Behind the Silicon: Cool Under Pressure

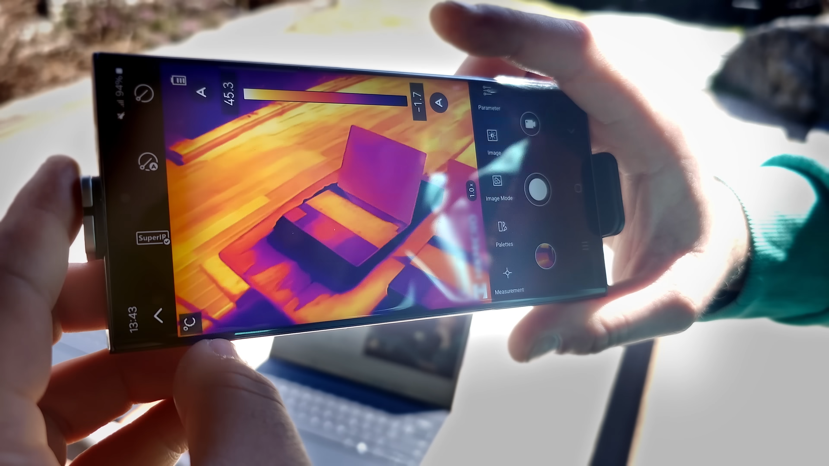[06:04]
This one is more hot. Yeah, look at that trackpad.
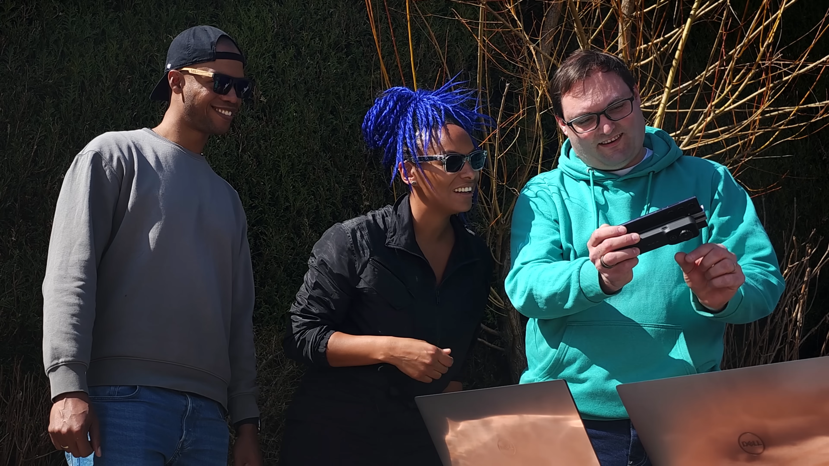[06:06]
Okay, let's look at this. On this one.
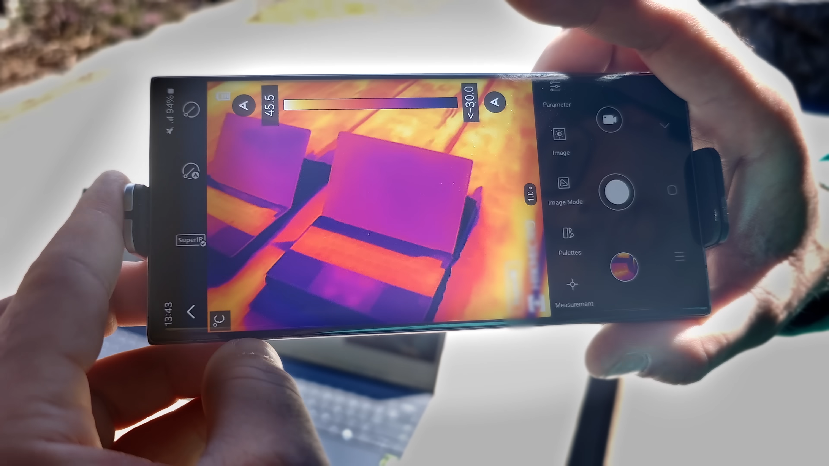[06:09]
It's only slightly red. Yeah. Is it yellow? Yellow, yeah.
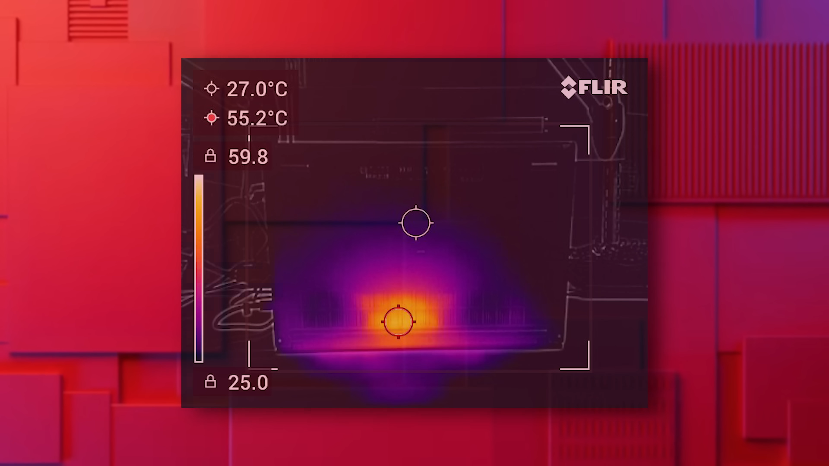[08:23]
On screen: spot 27.0°C, max 55.2°C
You can learn a lot about what's happening underneath the chassis. You can clearly see where the processors are, where the memory is. You look at the front of a display, you can see some interesting characteristics about how thermal properties and heat properties are affected by these devices.